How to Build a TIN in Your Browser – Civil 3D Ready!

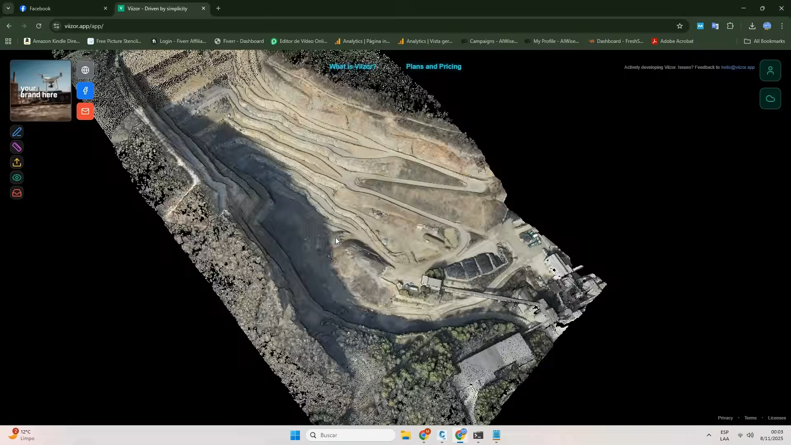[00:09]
What we'll bring over won't be points to build a tin in Civil 3D. We'll bring the tin already made and ready to start your project.
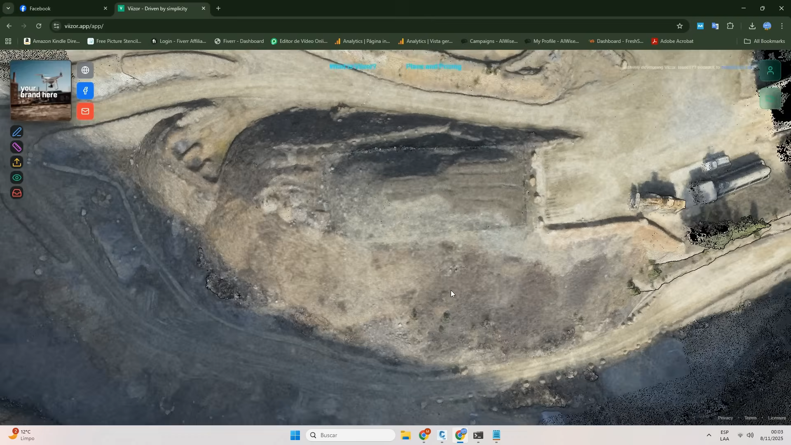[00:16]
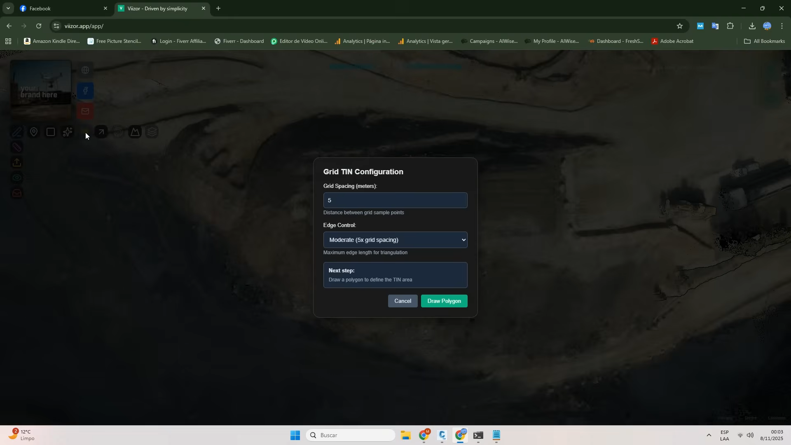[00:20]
In Viizer, it's as simple as clicking TIN, setting a grid value and an edge control level, strict, moderate, or free, to easily control the triangle length. You can have them almost finished or leave them for later editing.
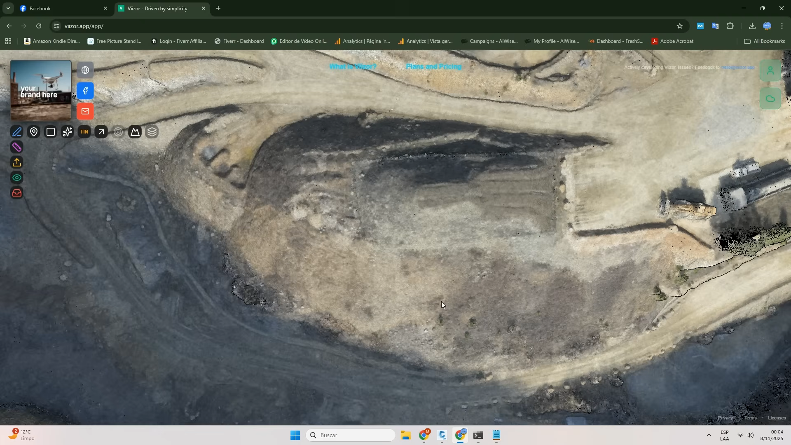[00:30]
Next, we define the tin area simply by clicking points of interest.
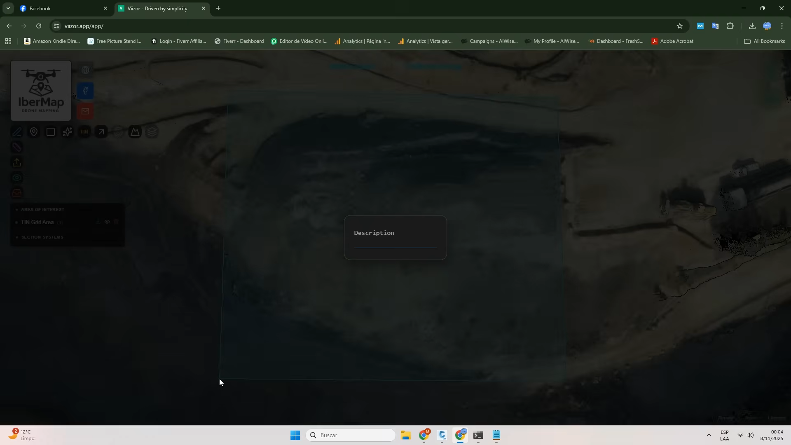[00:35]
Now, the only issue is that the tin is ready before we even get a chance to add a description.
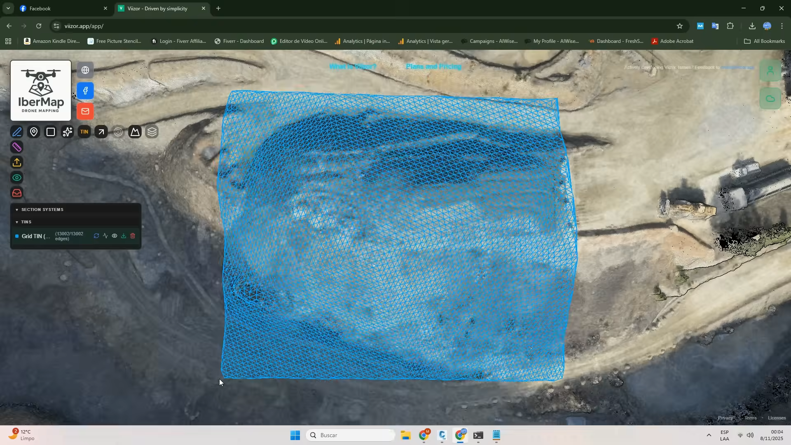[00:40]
But what would a DTM be without contour lines?
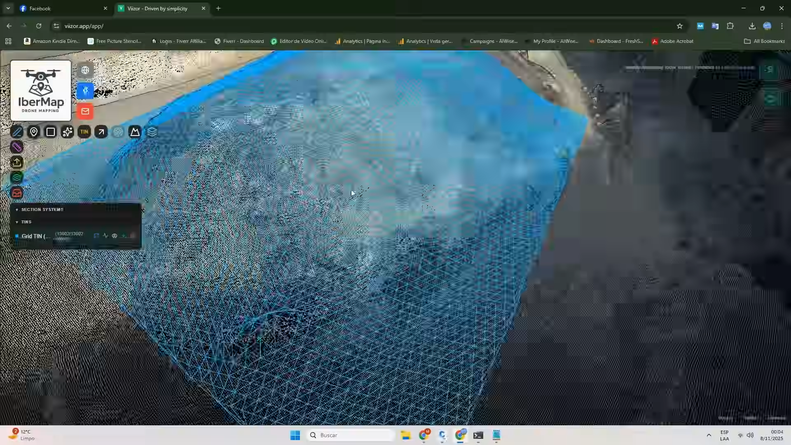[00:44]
Well, in Viizer, we believe creating them shouldn't be complicated.
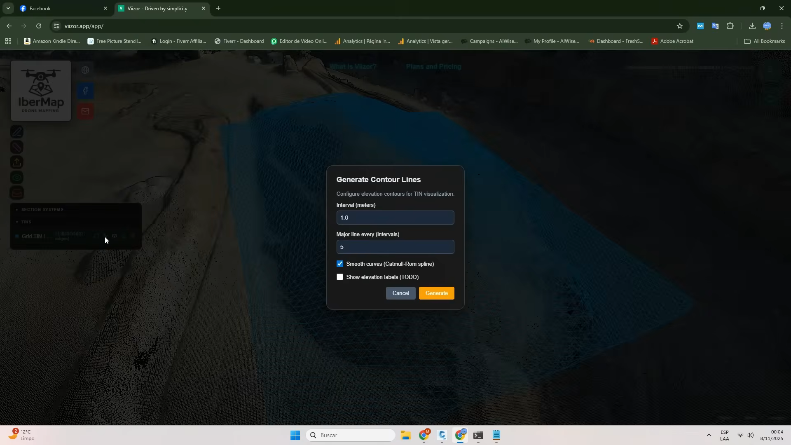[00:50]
Right in the export tray, where everything is ready to be sent out, you'll find the function to create contour lines.
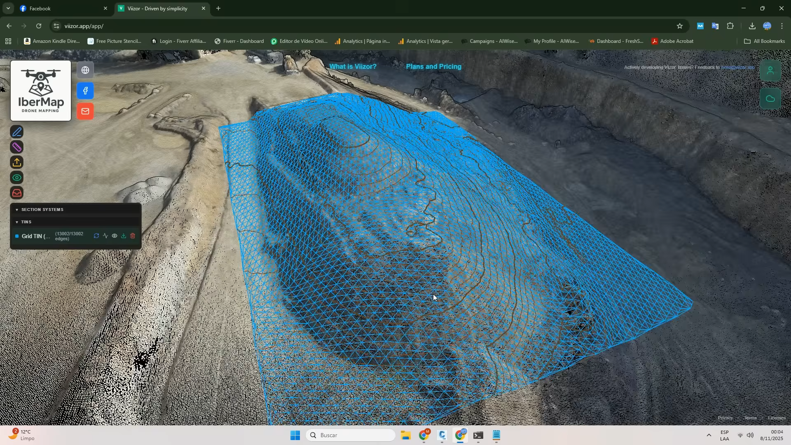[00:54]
Just set an interval, and that's it.
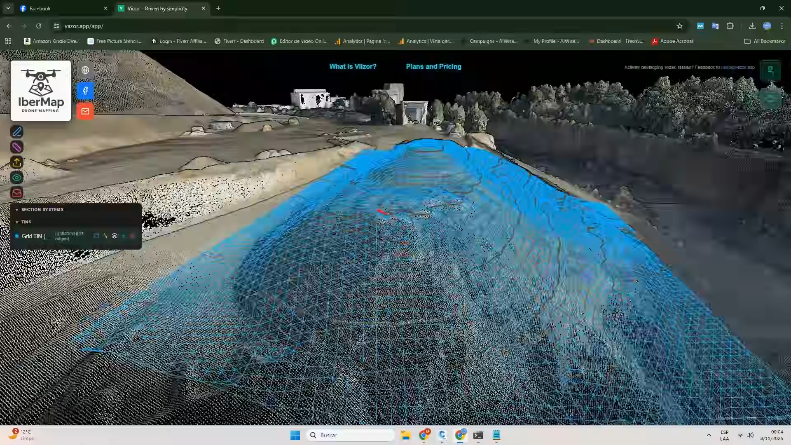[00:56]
To make sure everything looks as it should, we've included several handy visualization modes.
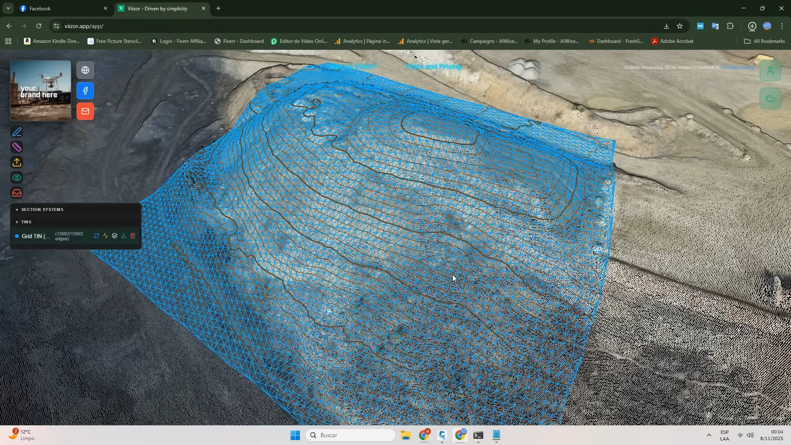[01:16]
Both files are already in your Downloads folder. A.DXF with the contour lines and a .xml with the tin ready to use.
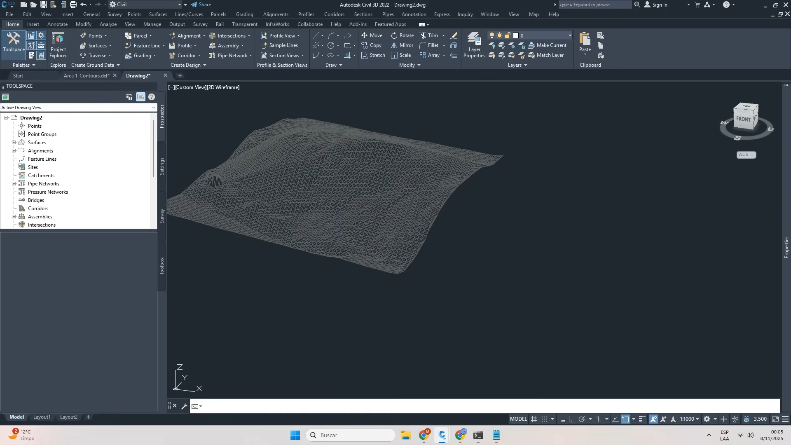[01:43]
And we still have time for one last check.
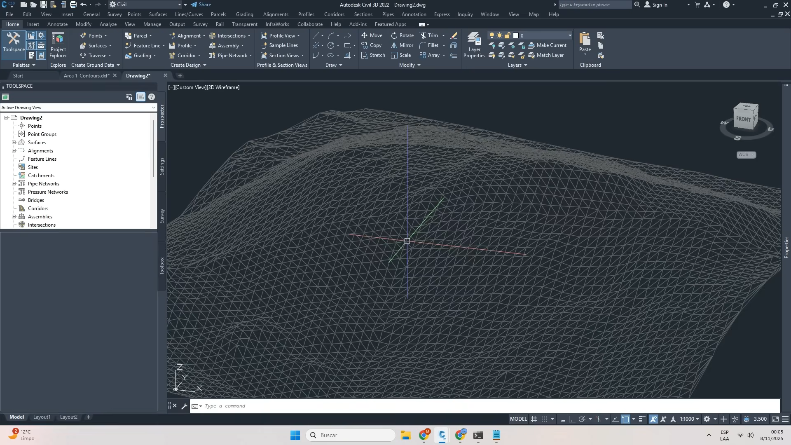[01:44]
Let's compare the contour lines created and exported from Viizer with the ones generated by Civil 3D from the same Viizer TIN.